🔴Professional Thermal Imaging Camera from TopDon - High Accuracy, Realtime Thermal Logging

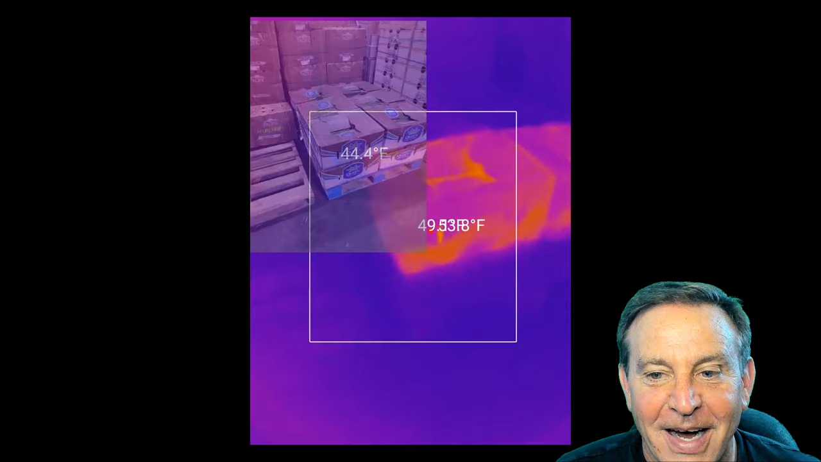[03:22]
Look, you can see it's glowing warmer than the rest of it. And watch what happens when I put my hand on it.
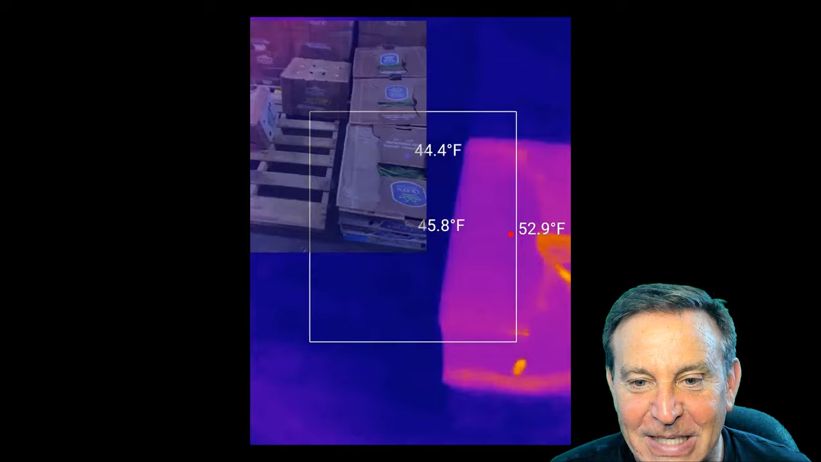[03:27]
On screen: spot 45.8°F, max 52.9°F, min 44.4°F
Wait, did I see that right? Look, there's my hand print left, because I warmed up the box.
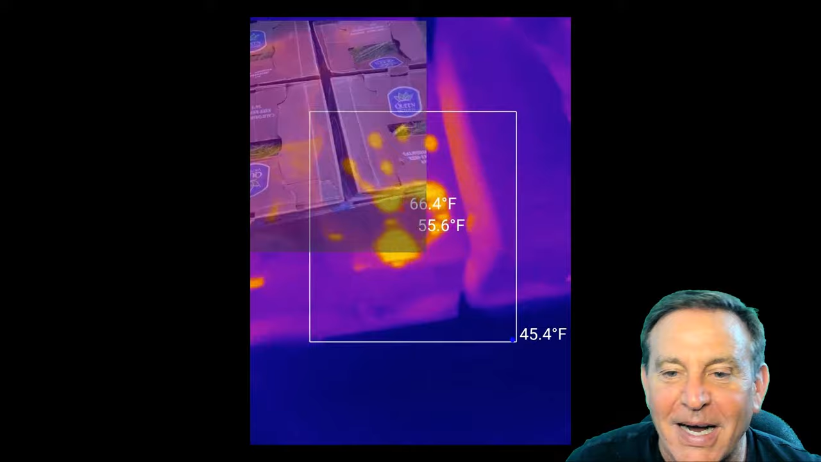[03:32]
On screen: min 45.4°F
This is pretty cool. And it's accurate, and you can calibrate it.
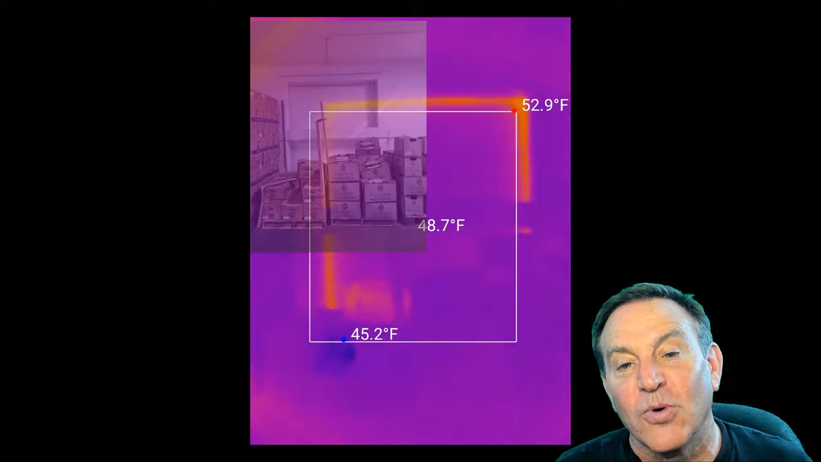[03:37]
On screen: spot 48.7°F, max 52.9°F, min 45.2°F
And it has a full manual, full resources on this thing. Here's one more that's kind of fun. I'm taking a look at my electric panel.
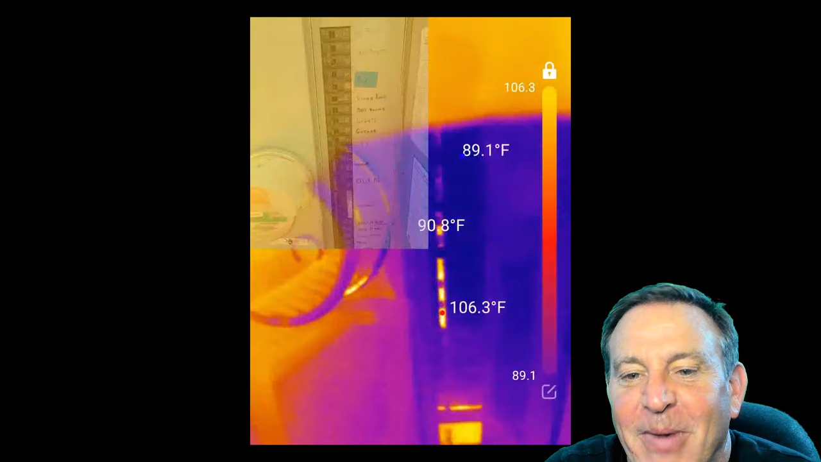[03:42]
I just opened up the door and look, ha, I can see some of these are glowing. Let's see.
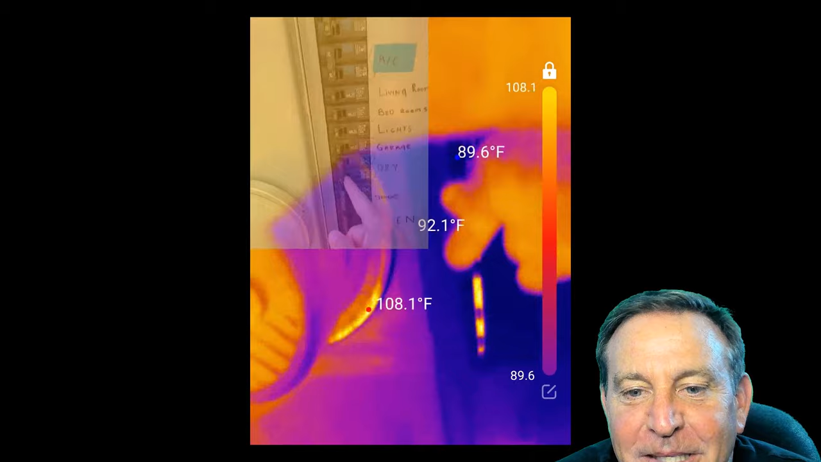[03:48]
On screen: min 89.6°F
I'm sliding my finger down, trying to get used to looking at the image in the upper, upper corner and matching it.
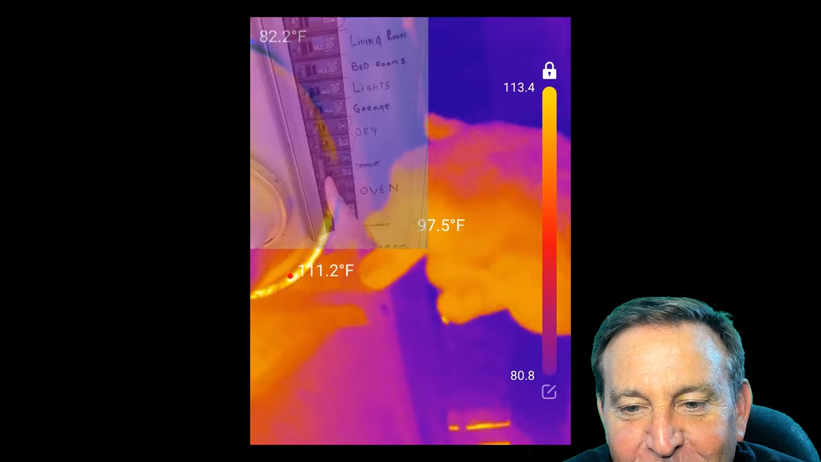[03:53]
There it is. It's the oven. Oh, that's right. My wife does have the oven on, but what are those ones below it?
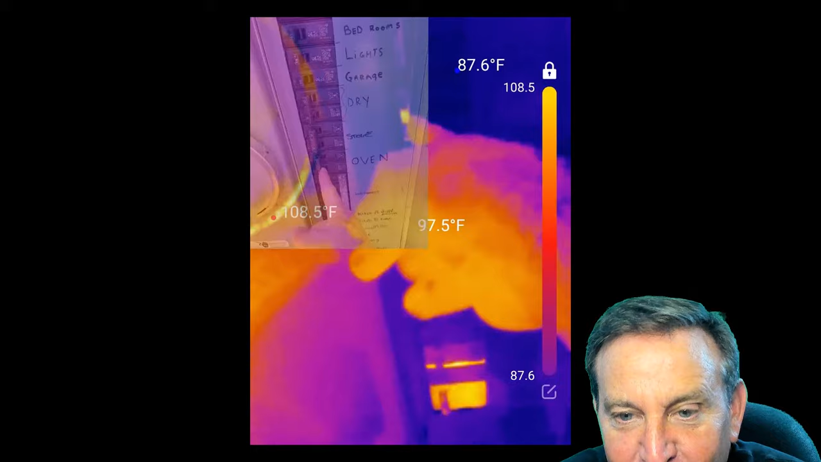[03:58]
On screen: spot 97.5°F, max 108.5°F
Those, ah, those are, well, it's the interconnect.
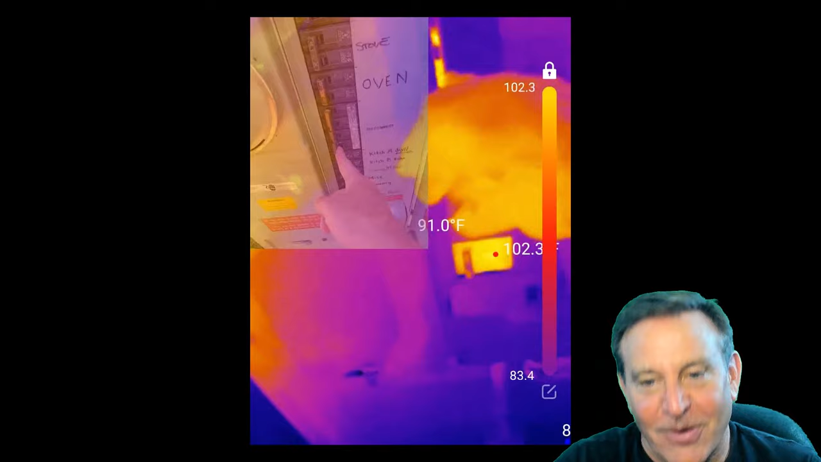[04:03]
So it's all the different, the whole house. And there's a big one down at the bottom. That one, what is that?
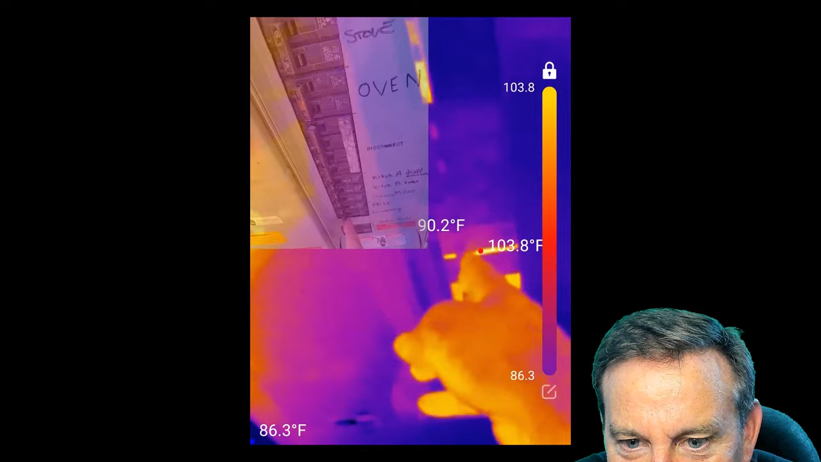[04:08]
On screen: spot 90.2°F, max 103.8°F
That is, well, that's my solar connector. And yeah, it's so warm. You could see the light leaking through.
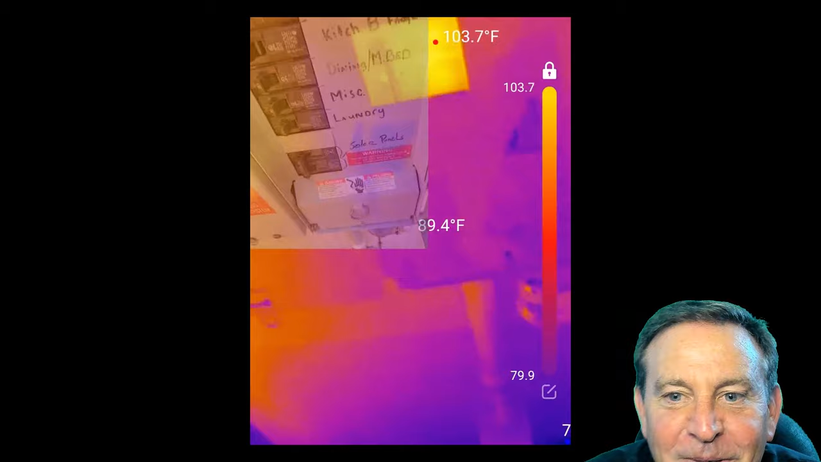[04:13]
Well, that's okay, because that's generating power. And I can see the temperature on it's 103.
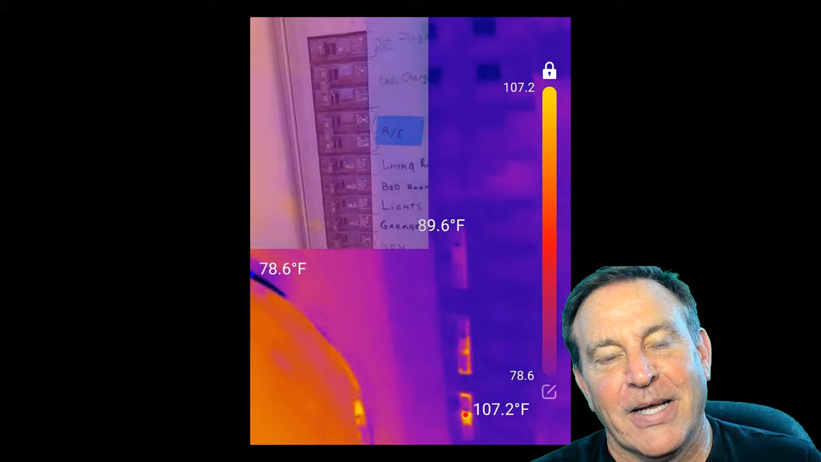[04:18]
That's, that's not concerning, but that is indeed good data. All right, well, here's the PC app.
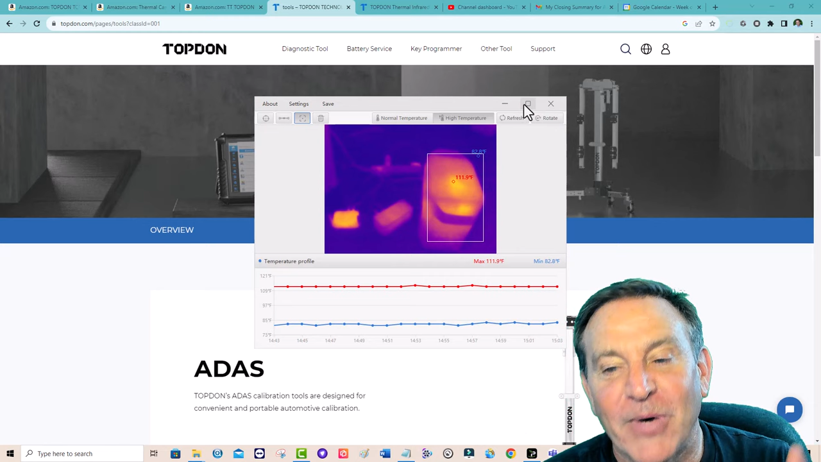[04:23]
And what I really like is you can use it to monitor things. So here it is. I put a square on it here. You can do this, throw that away. I could say, where's the hotspot on this product? Boom, pinpoint precision. And I know how warm it is. All right. I put my hand on that and cover it up. Let's see right about there. There, it moved down here.
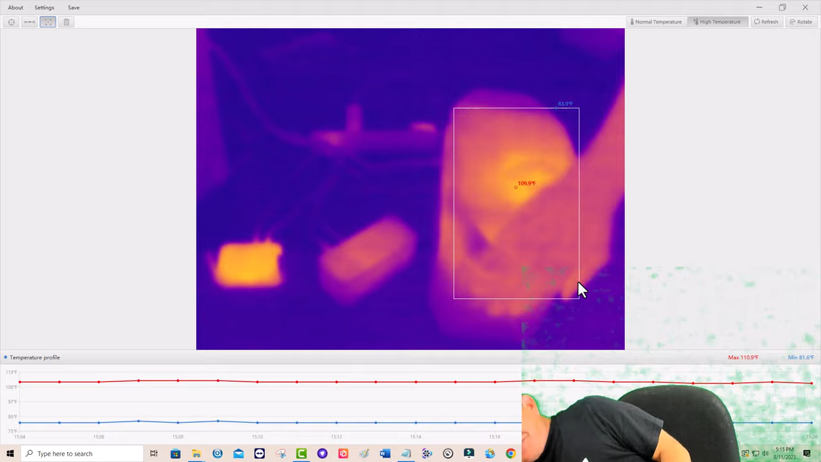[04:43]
But yeah, you see, it'll move to where, and you can see the graph is following it along as well. Pretty cool. Now, the only thing I would recommend differently on this product is it is cool to be able for automotive and such. Put this on a tripod like I have it now. I wish it had a tripod mount. That'd be easy enough to add. This is a pretty cool product. Really serious. I love the fact that you can highlight regions, different regions, find out what the high and the low of each region is.
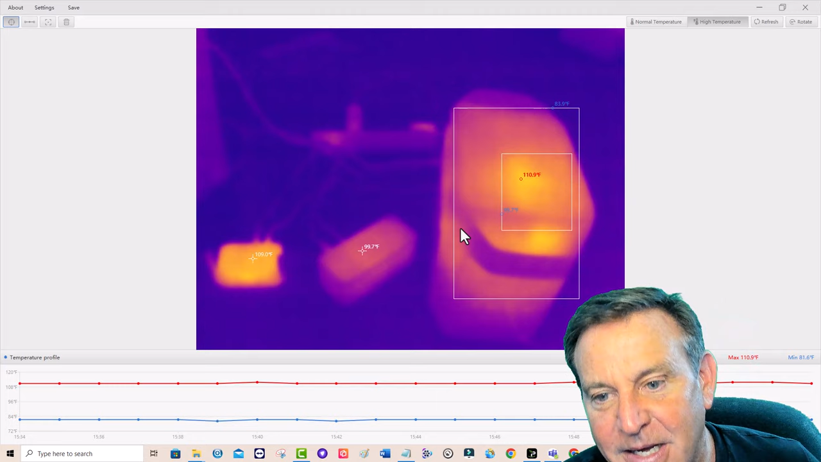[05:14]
And we can even go to individual spots and put, give us the temperature on all those spots. Really cool piece of software, really cool piece of hardware. Hey, here's what it's like when you open it up.